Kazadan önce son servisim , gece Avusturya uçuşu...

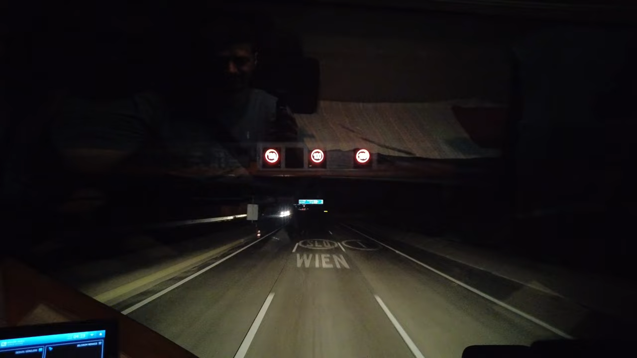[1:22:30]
Bak. Tabelaya bak. Görüyorsun. Slovenya istikametine iki şerit veriyor. Sağdan da İtalya istikametine veriyor. Klagenfurt diye bir yere giriyor. Klagenfurt. Fürt. Artık neyse.